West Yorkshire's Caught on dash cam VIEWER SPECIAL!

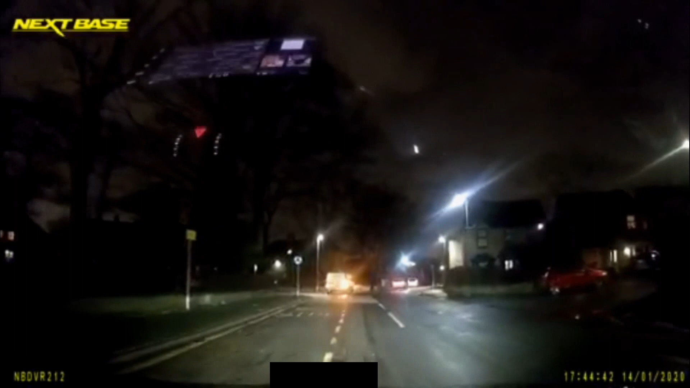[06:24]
What the fuck was that? That was definitely a red line.